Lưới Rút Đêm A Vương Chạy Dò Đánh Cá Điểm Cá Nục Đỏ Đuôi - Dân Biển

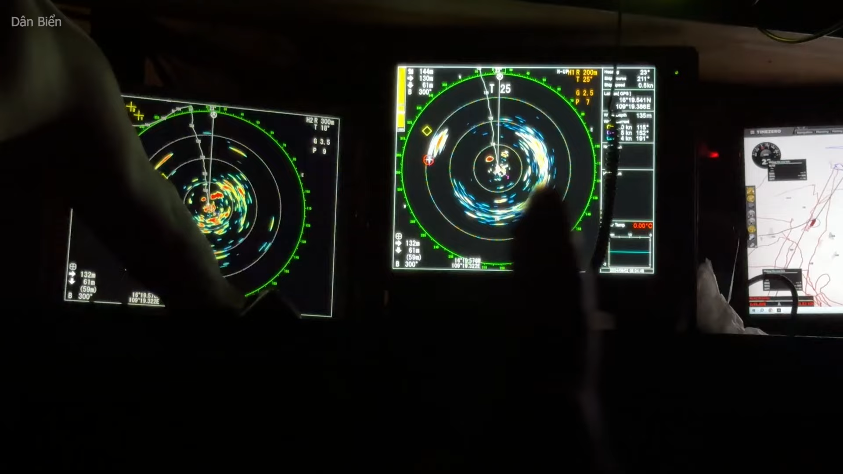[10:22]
Đang theo dõi cả các bạn, chỉnh từng ly từng mét đó, cả nó nằm cục tiến ổ vuông kia đó. Đặt cái do này hấp dẫn,
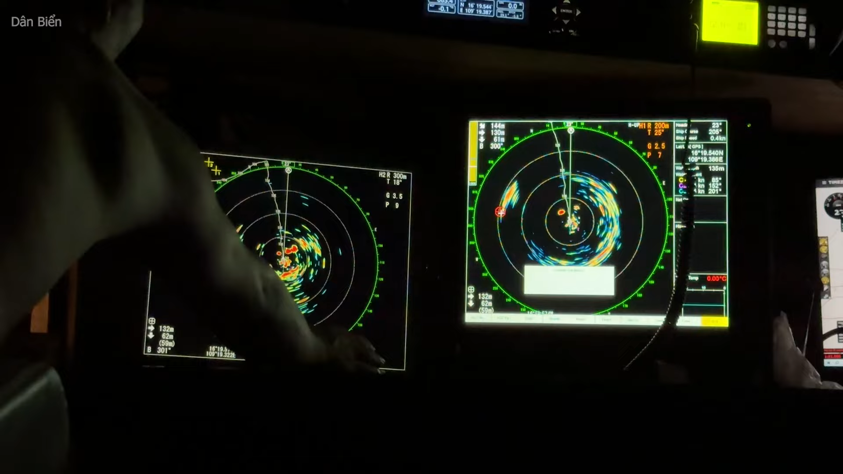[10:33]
đòi hỏi kinh nghiệm nó phải cáo, còn đặt cá bè thì nó sẽ cá nó đi ở gần bè.
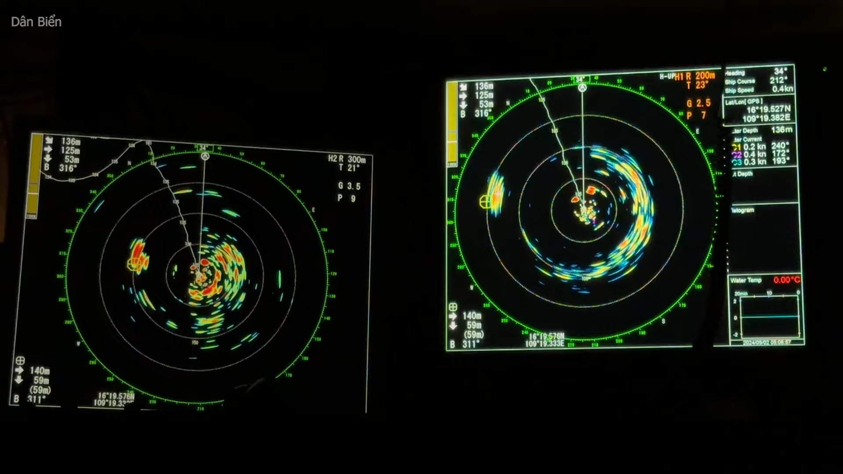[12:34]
On screen: water 0.00°C
Đỏ kia các bạn ạ, cục bên góc mà. Nhưng mà không biết nó nằm trong lưới hay ngoài lưới. Hấp dẫn quá. Bà cầu đồ cho cá nó vào lưới các bạn. Anh em có tin tức vui mừng.
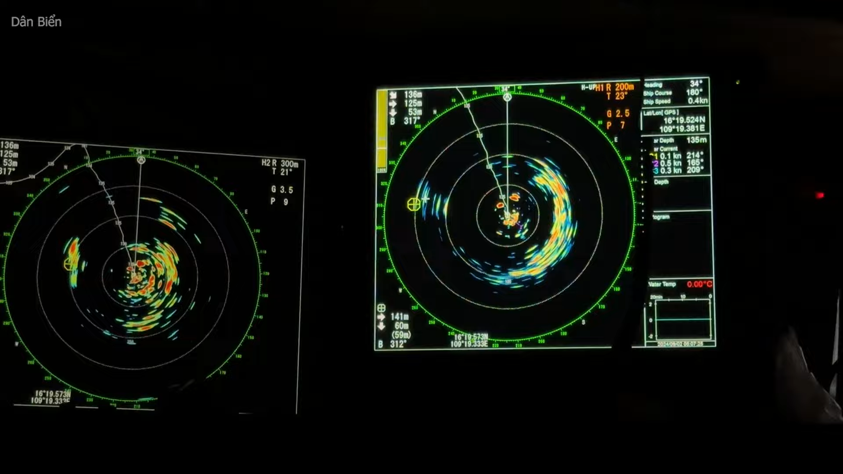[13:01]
On screen: water 0.00°C
Cho nên là máy máy đo nước và là máy dò đường luôn. Cá đang vào đấy. 85 mét. Cá đi sâu quá.
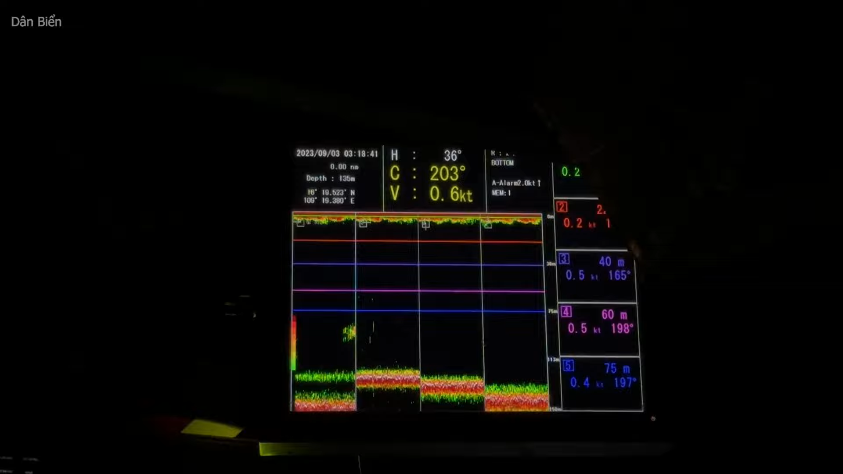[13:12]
Bây giờ vô bỏ nè.
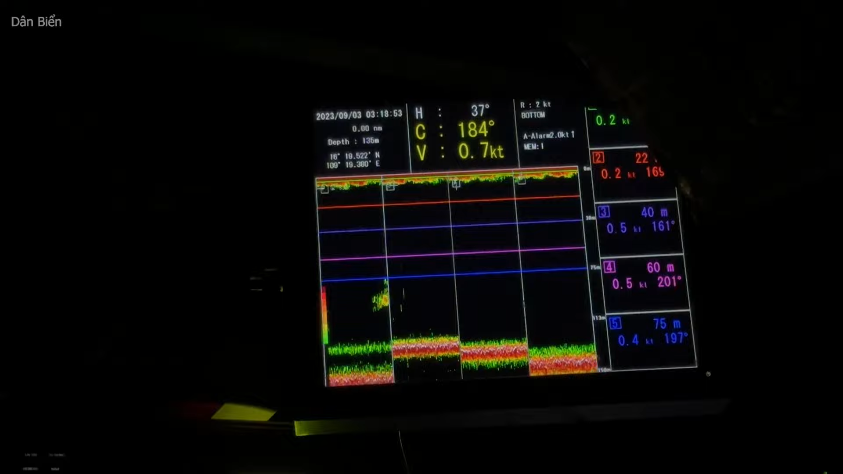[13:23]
On screen: depth 135 m
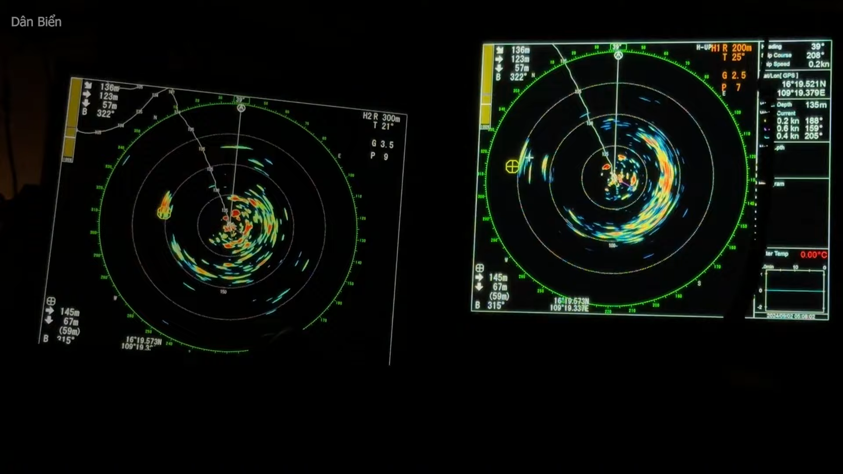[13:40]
Thêm mình 150 mét, độ sâu là 80 mét.
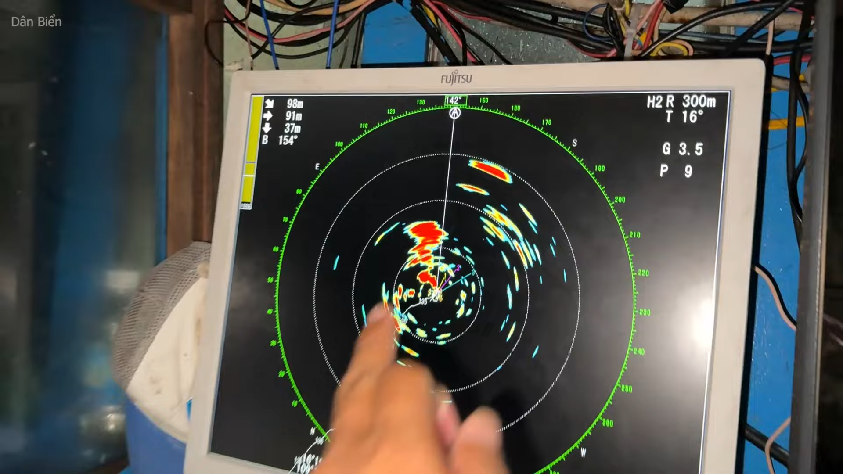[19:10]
Cá bóng nó ngại cá gì anh? Cái nhỏ nó lọt ra thôi.
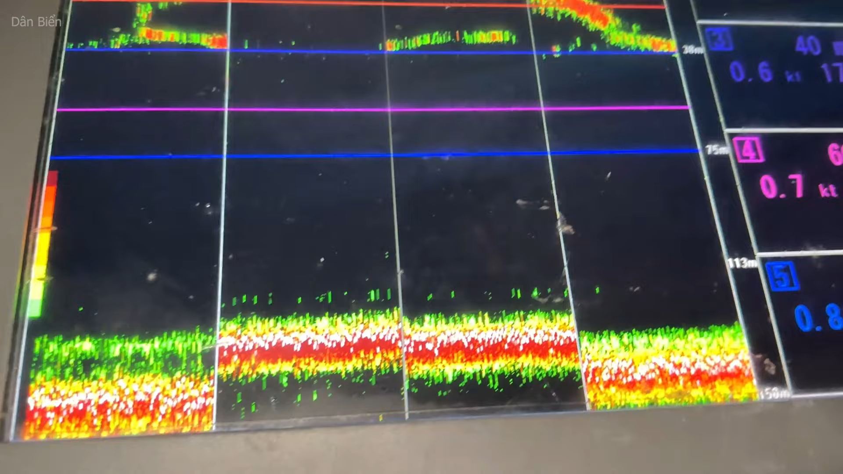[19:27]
Cái này nó nằm đây này. Bây giờ nó nổi lên rồi.
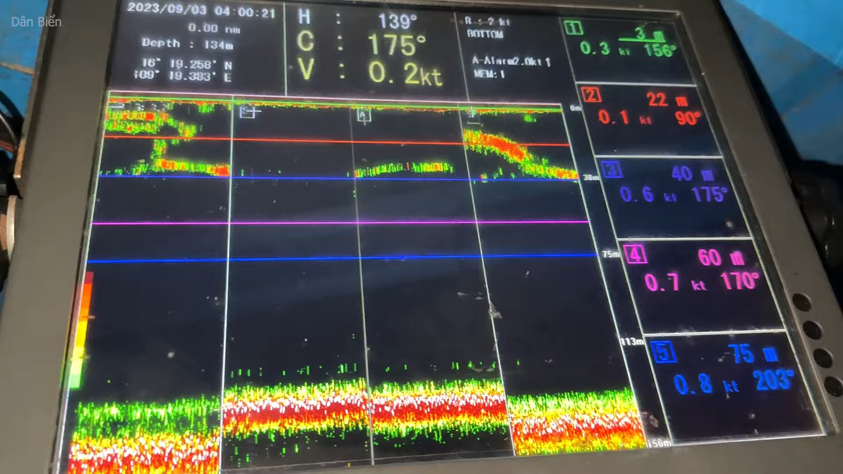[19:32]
On screen: depth 134 m
40 mét.
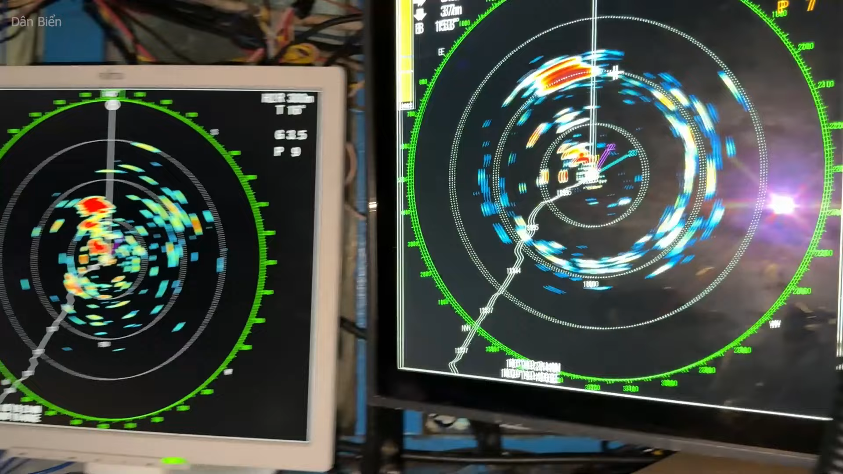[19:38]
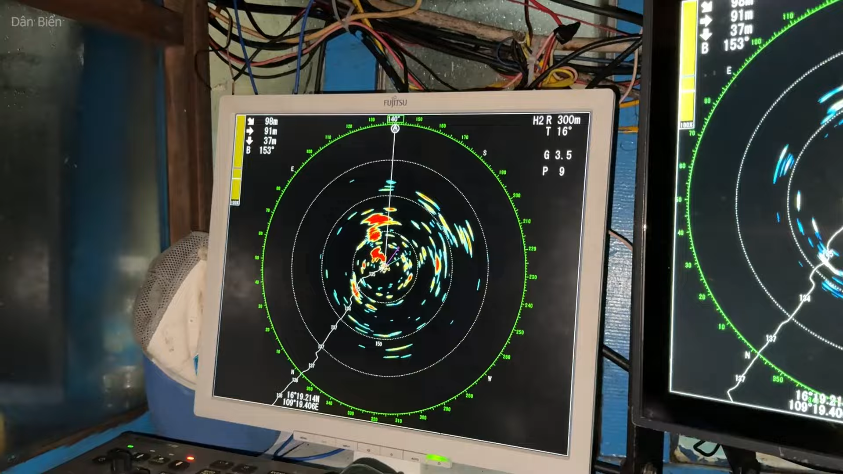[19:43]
Cái này cả lớn chứ, cả nhỏ thì nó lọt rồi. Này nằm 80 mét, bây giờ còn 40 mét.